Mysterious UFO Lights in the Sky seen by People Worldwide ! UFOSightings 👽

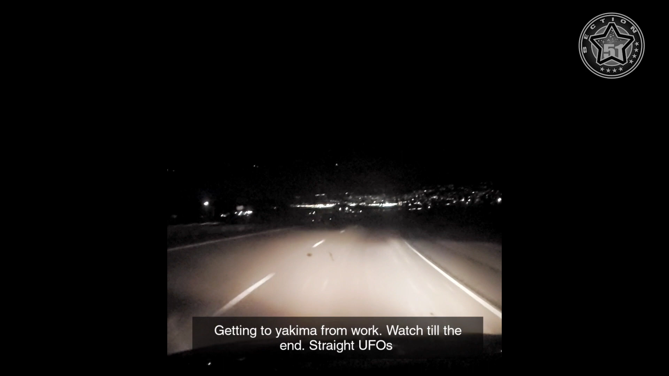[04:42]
I was on my way home from work, then I noticed those 3 lights with a good view of the city. So I figured even if they're planes or helicopter it would be a great video. Then I noticed them come towards me before they disappeared. My reaction was to look out the window. I thought I saw the bottom of the craft.